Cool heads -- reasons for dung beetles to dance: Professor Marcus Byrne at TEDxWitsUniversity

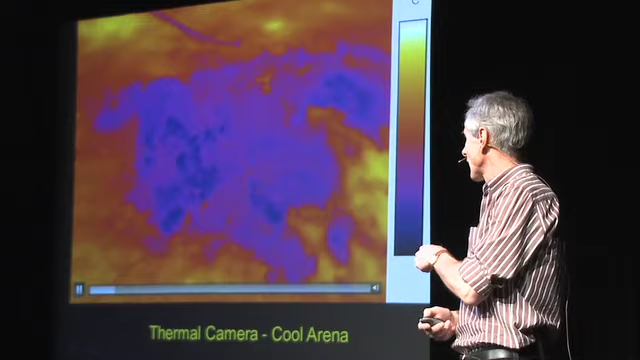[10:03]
what you can see here emerging from the poo is a cool dung ball so the truth is if you look at the temperature over here dung is cool
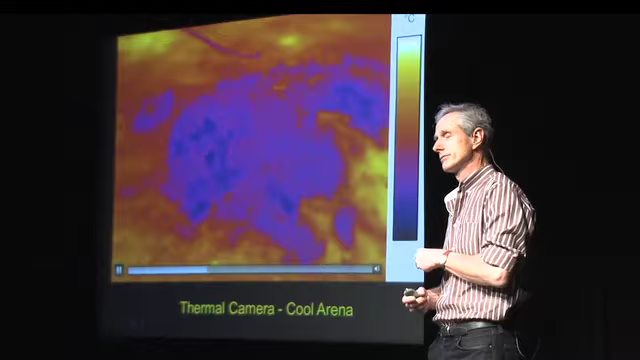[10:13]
so all we're interested in here is comparing the temperature of the beetle
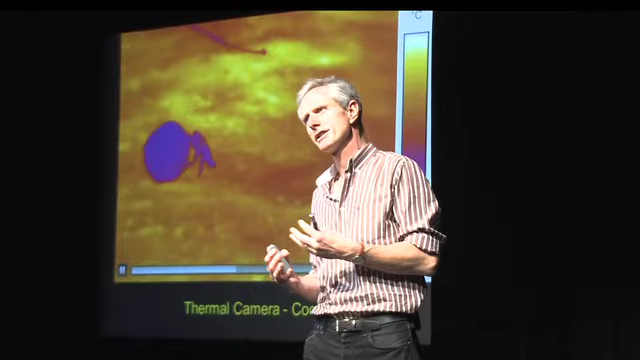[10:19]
against the background so the background here is around about 50 degrees centigrade
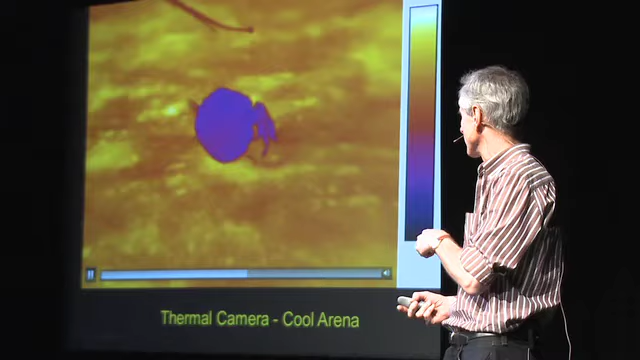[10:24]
the beetle itself and the ball are probably around about 30 to 35 degrees centigrade
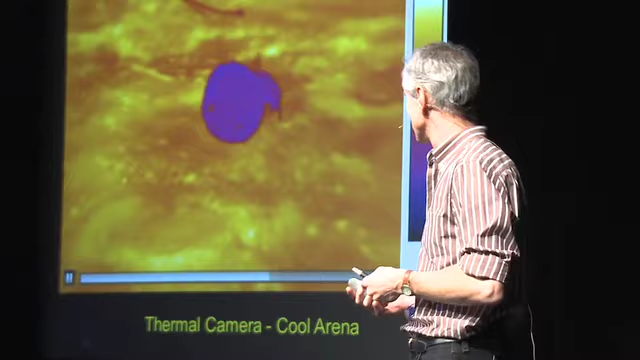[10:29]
so this is a great big ball of ice cream that this beetle is now transporting across the hot felt and it isn't climbing it isn't dancing because
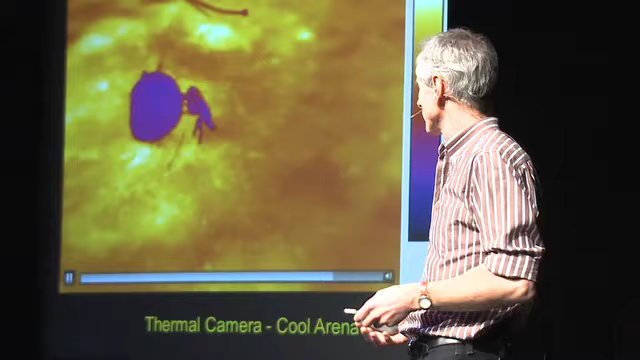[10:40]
its body temperature is actually relatively low it's about the same as yours and mine and what's of interest here is that little brain
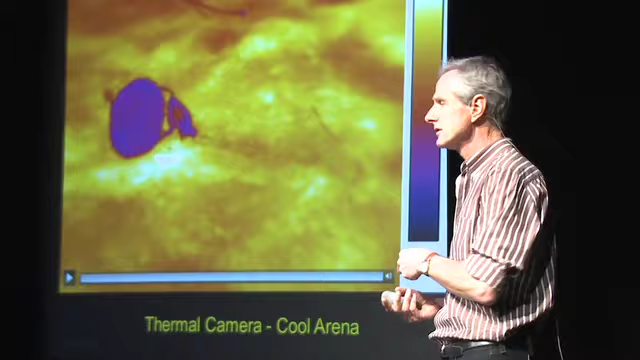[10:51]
is quite cool but if we contrast now what happens in a hot environment
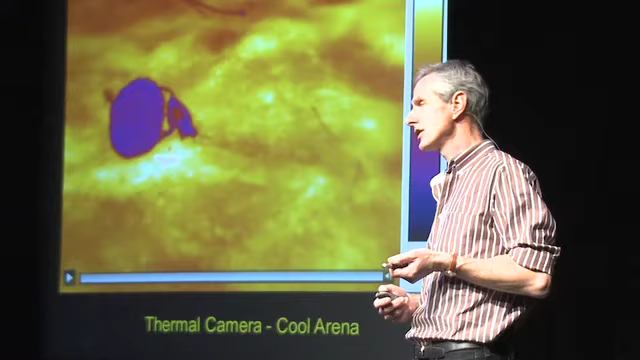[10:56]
and look at this particular beetle look at the temperature of the soil it's up around 55 to 60 degrees centigrade watch how often the beetle dances
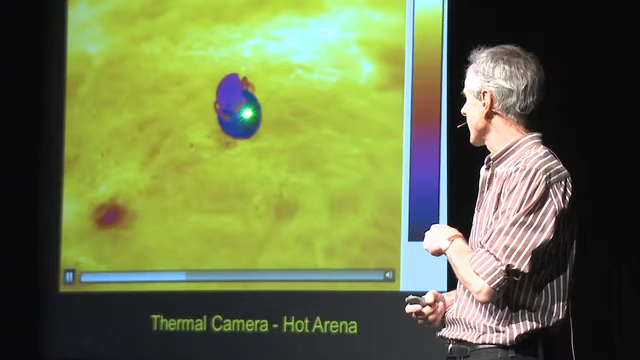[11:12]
and look at its front legs they're roaringly hot
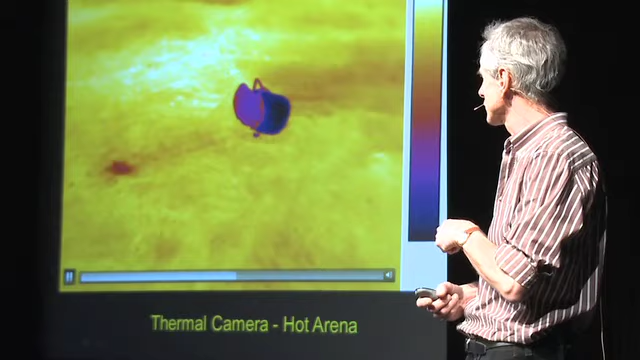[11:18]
so the ball leaves a little thermal shadow and the beetle climbs on top of the ball and wipes its face and all the time it's trying to cool itself down we think
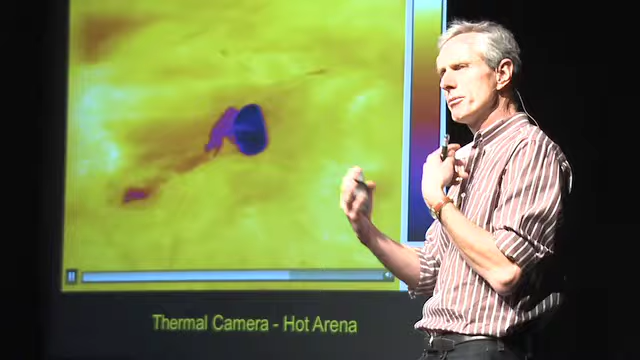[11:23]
and avoid
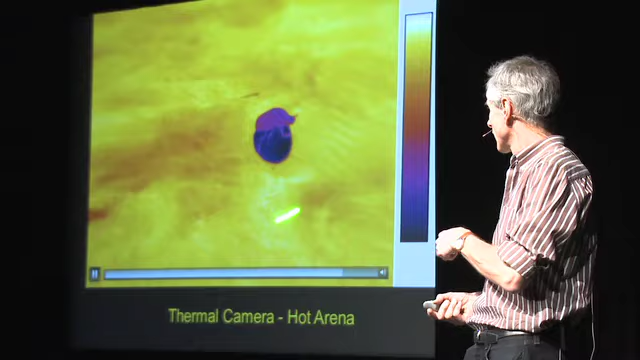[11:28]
the hot sand that it's walking across
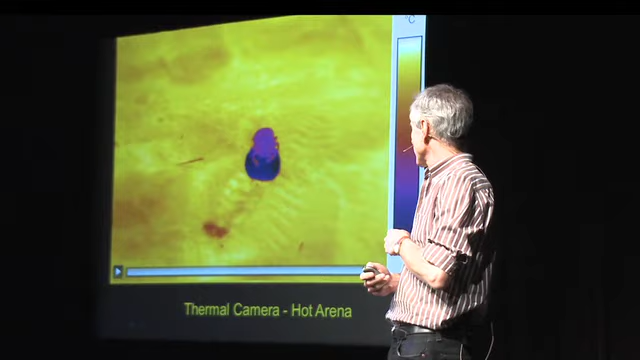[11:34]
so that was pretty interesting we were interested in the temperature of the legs here and what we did then was put little boots on these legs because